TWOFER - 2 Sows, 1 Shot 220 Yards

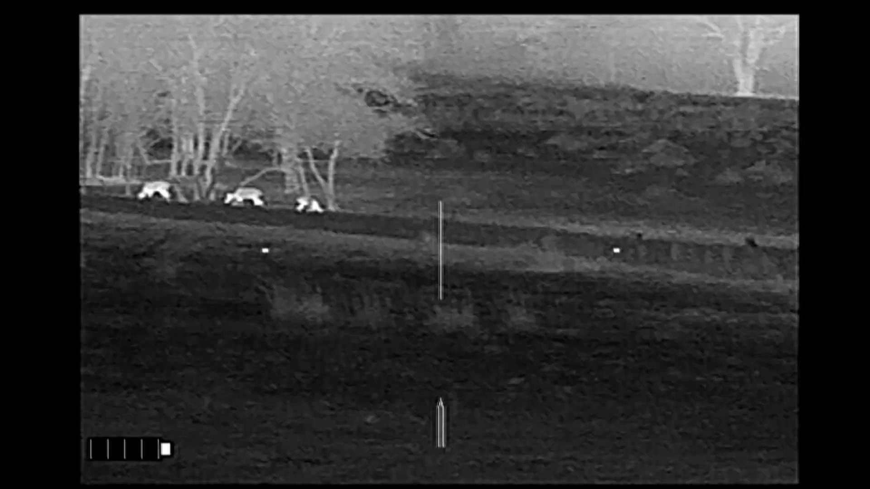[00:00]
Carpe Seuss went hunting up in North Texas. This was actually my fourth stop of the night.
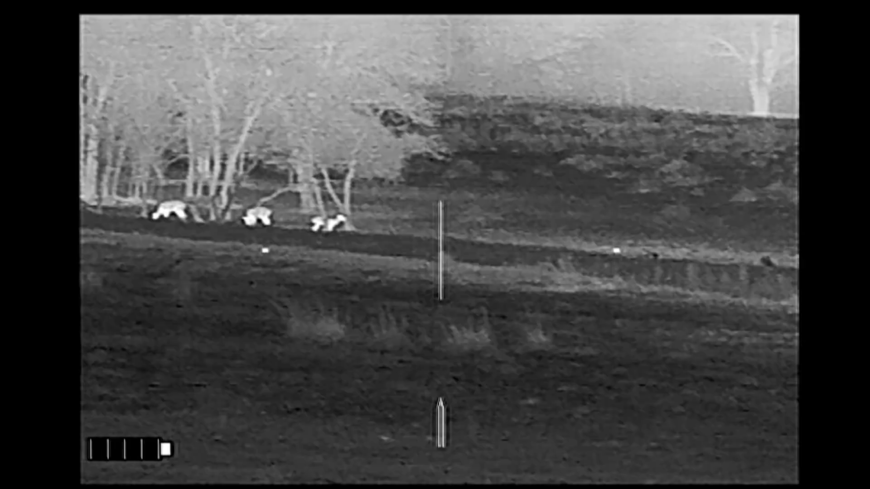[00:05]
I managed to get up on my ridge top and I was watching these deer at about 380 yards with my IR Hunter Mark III when I heard noises off to my right.
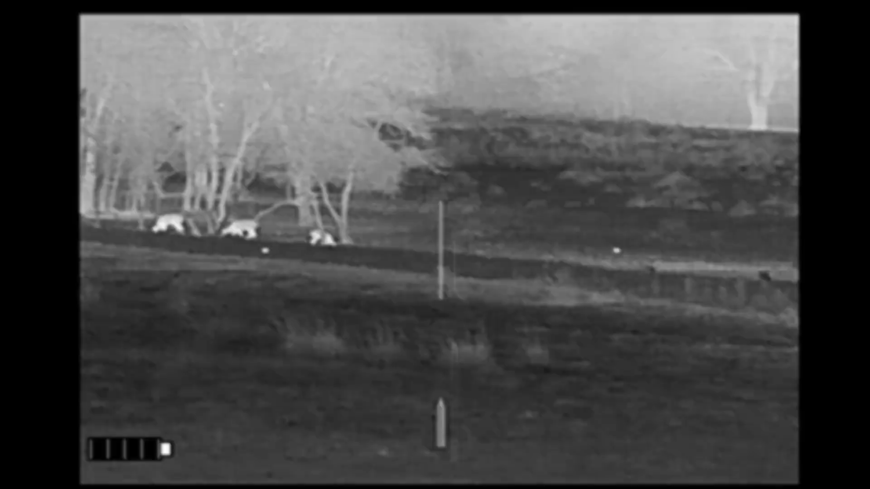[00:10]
Walked around to the side of the ridge that I was on top of and saw these hogs off in the distance.
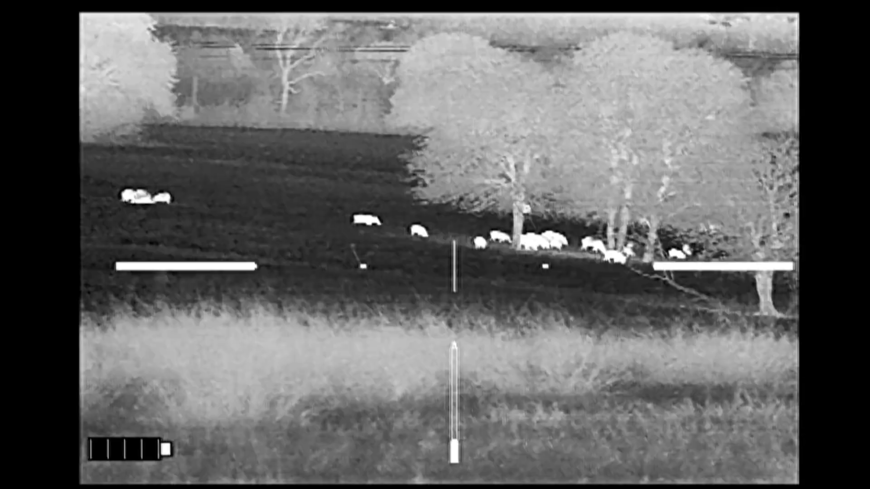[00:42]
It takes a few seconds for these hogs to react,
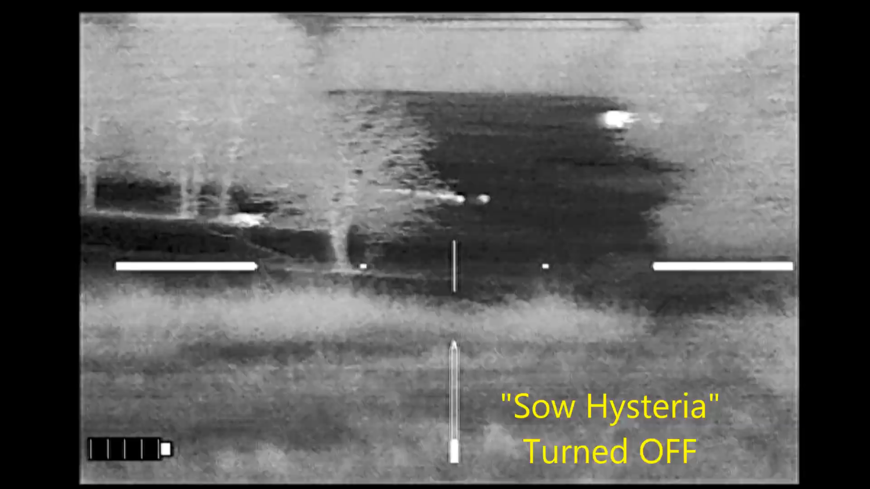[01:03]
Now it's turned off and they regroup behind some trees. They finally come out later.
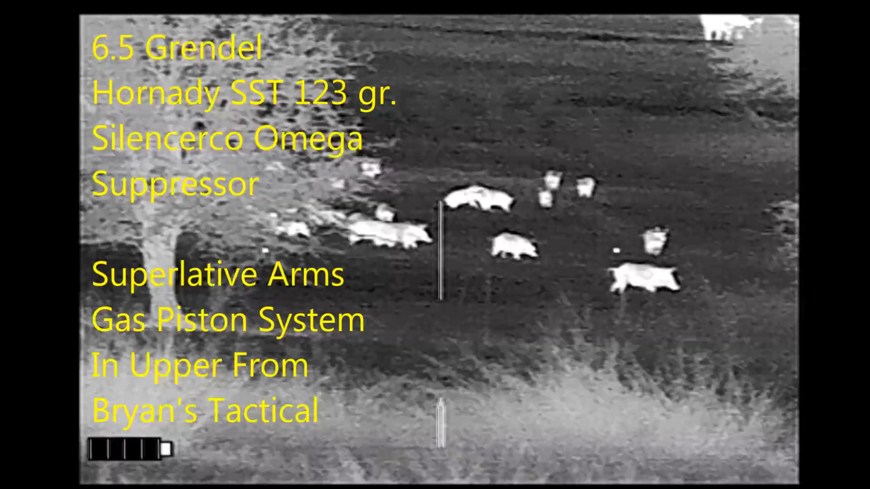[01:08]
They're very tentative. If you watch several of them will be sniffing the
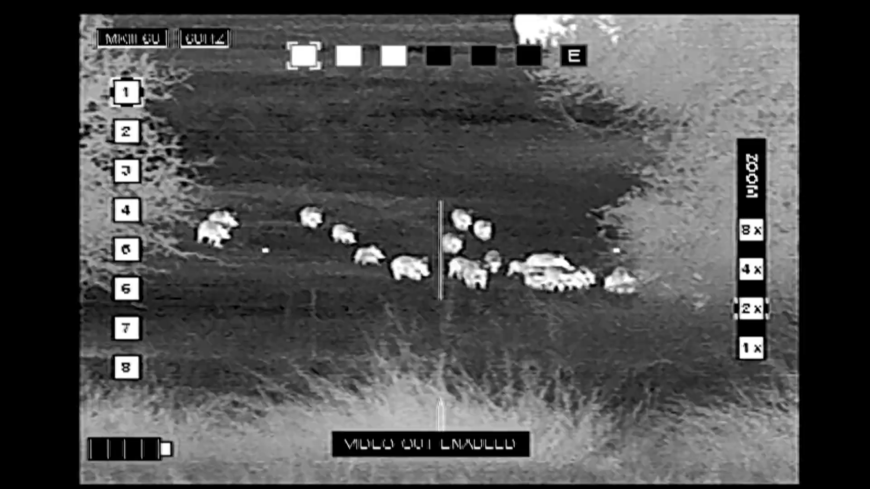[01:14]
air trying to tell if there are any threats around.
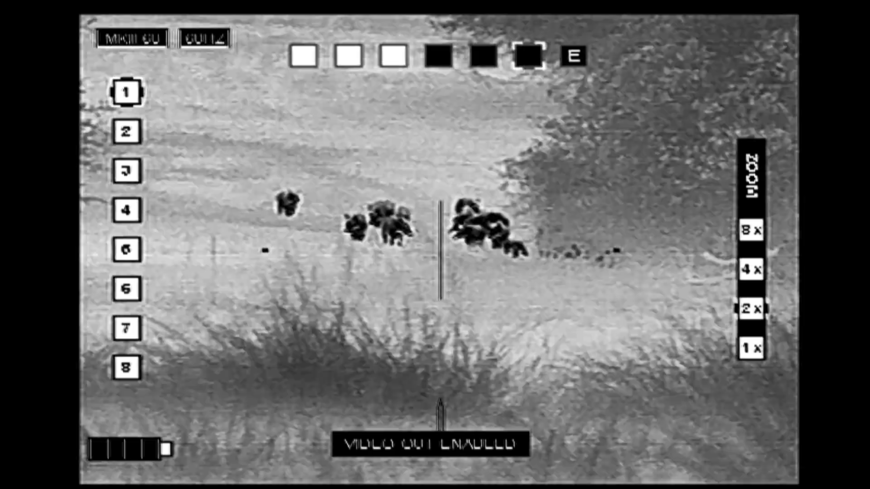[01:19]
Now this is the field where I shot a hog last week and I was worried about the bull. Well, it turns out the bull is not in this pasture.
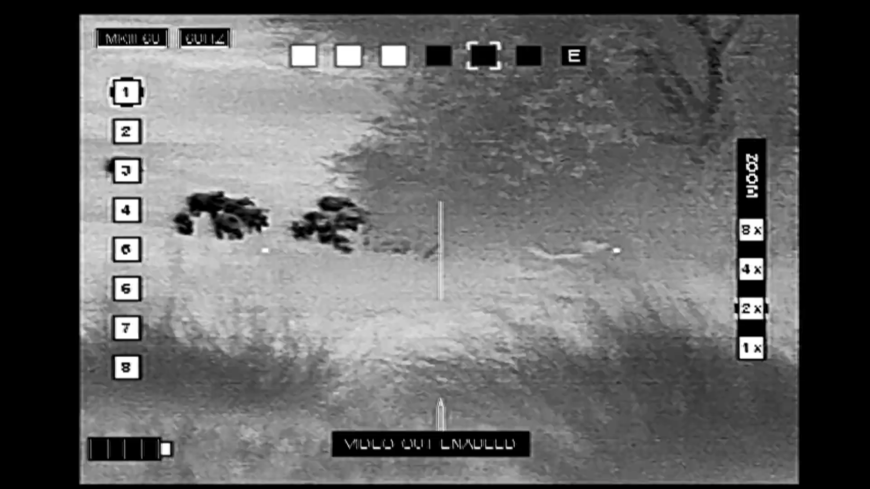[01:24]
And I also know from last week that the approximate distance of these hogs are well within my range.
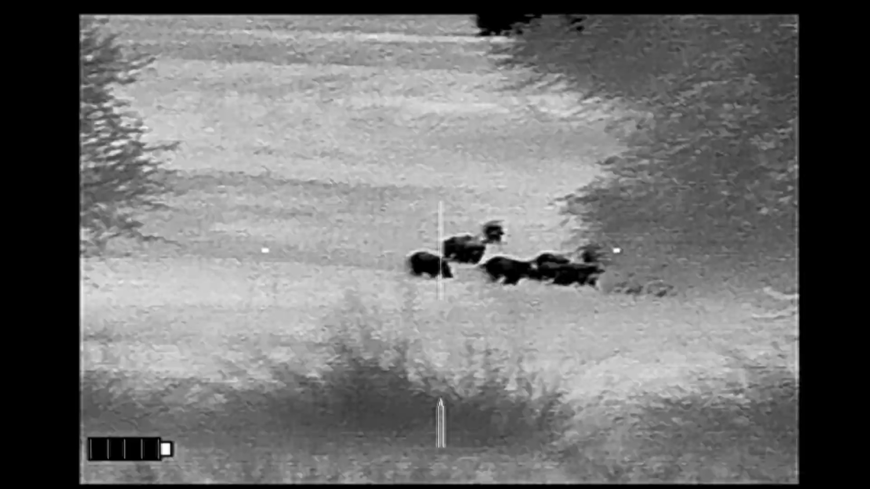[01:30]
But the problem is they're lined up with the cattle behind them.
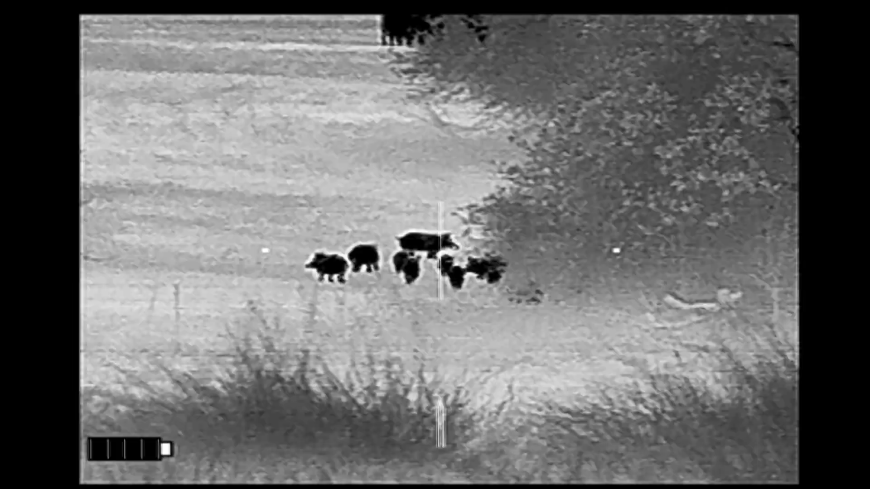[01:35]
To my benefit I'm considerably higher in elevation than the hogs.
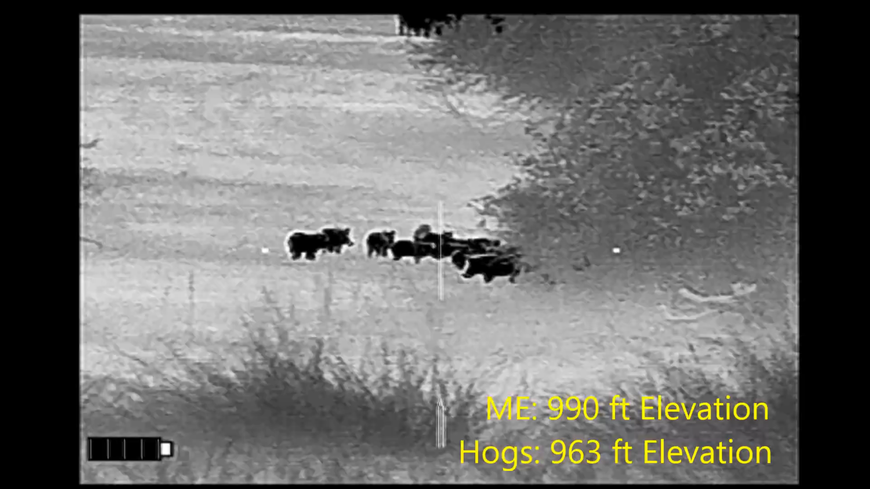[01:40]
And so I just need to wait for one of the hogs to clear the cattle. And I'll be good to go.
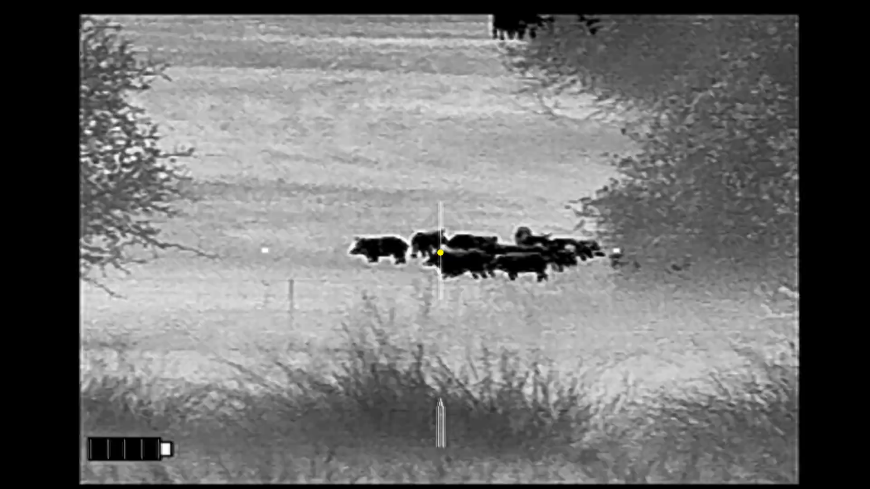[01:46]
I'm going to take this big one right here, I shoot, and another hog goes down.
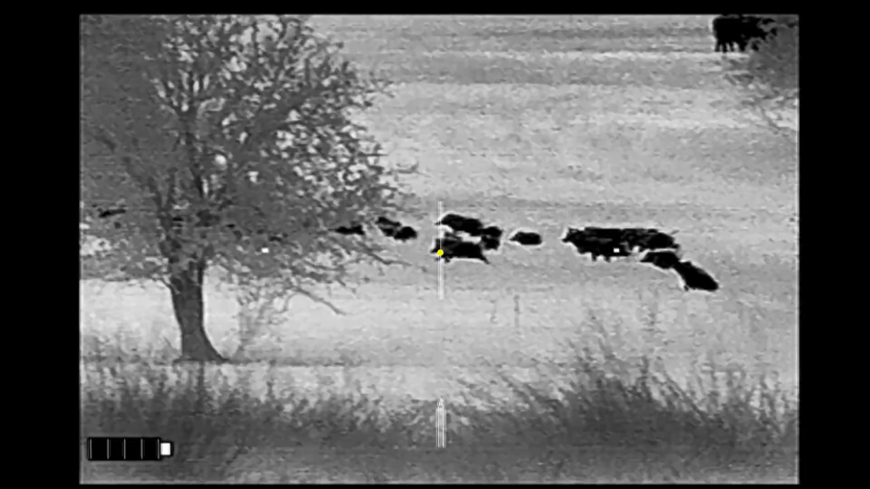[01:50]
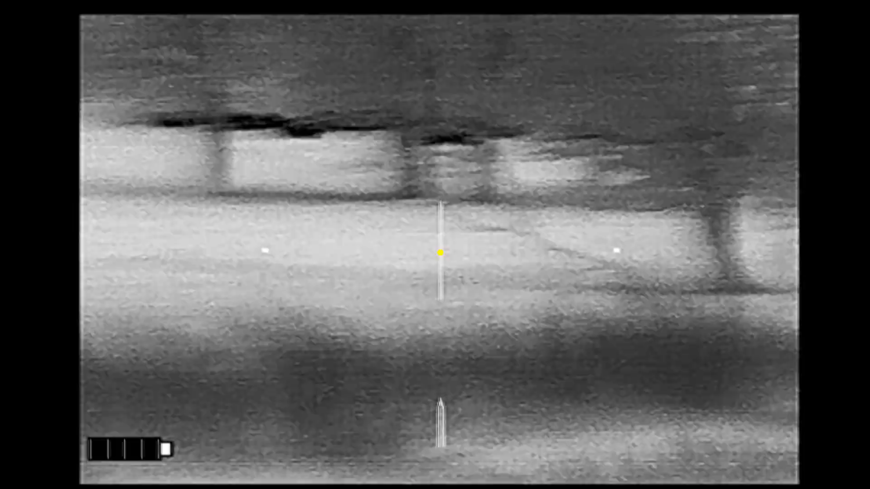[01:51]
But as I scan over and catch the original hog I can see that it's spurting blood out the side as it runs away.
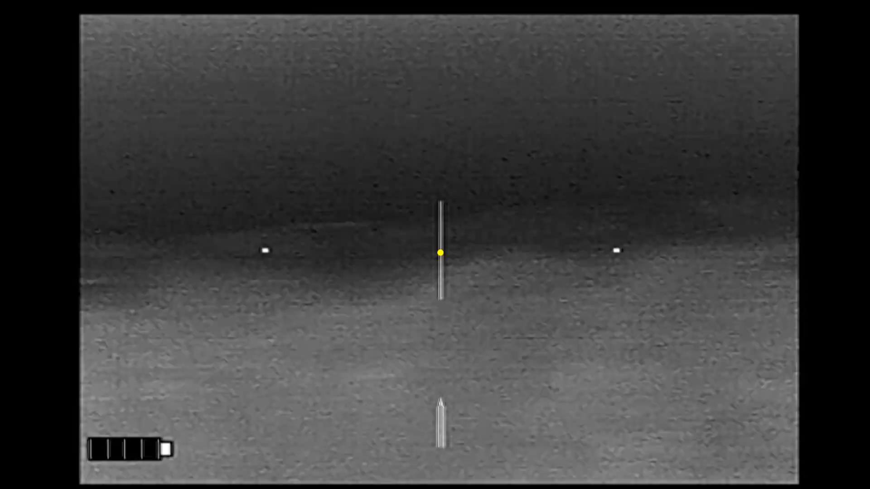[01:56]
And now I readjust my position in hopes of picking up one of the running hogs. Assuming one will stop.
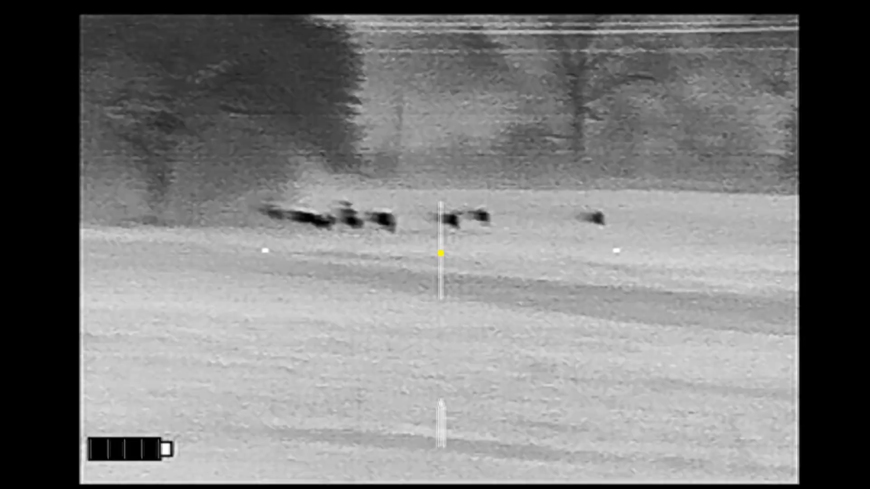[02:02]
Then I see the original hog come running in. It falls over. And one last spurt. And it's done.
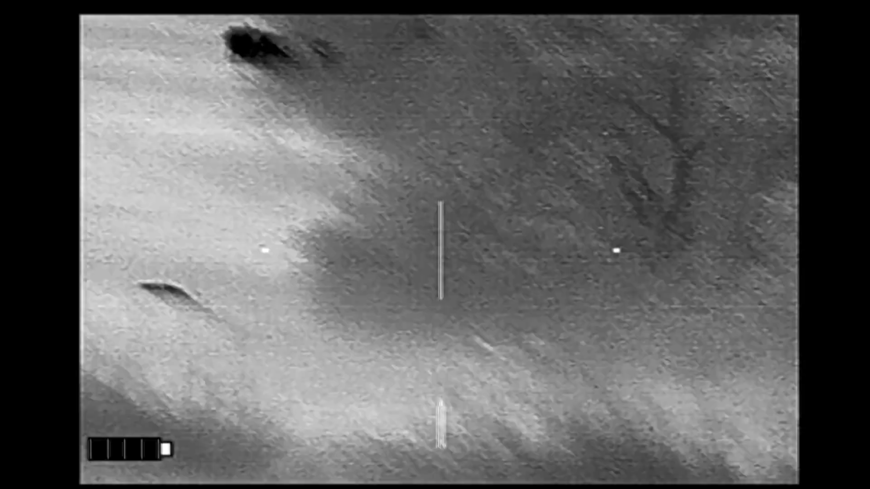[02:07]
Holy cow, I got two with one shot.
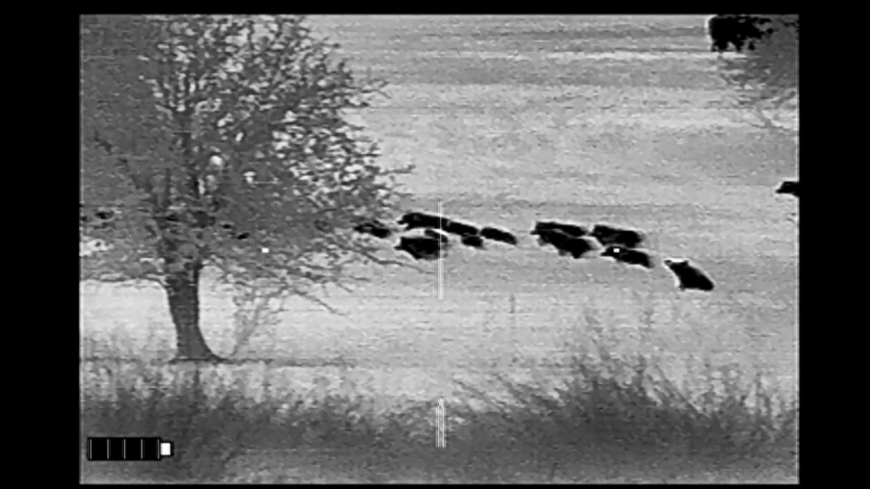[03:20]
And this shot demonstrated both these aspects.
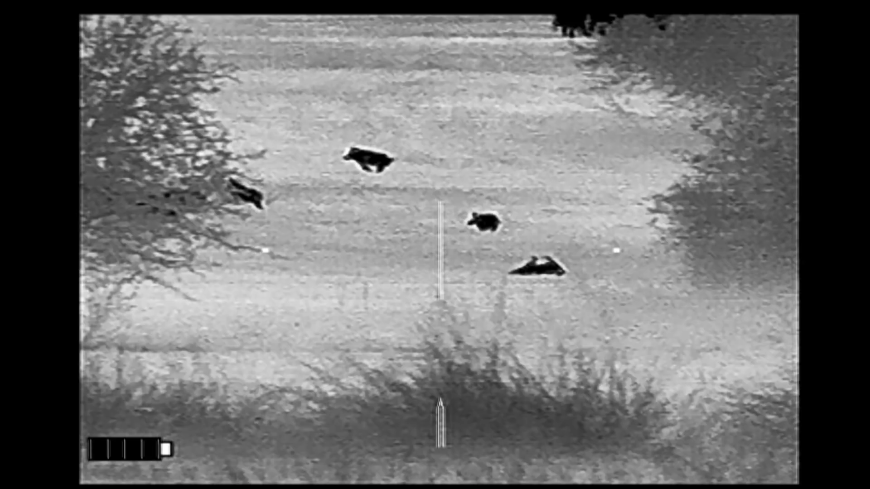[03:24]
Second hog goes down with a shot to the brain.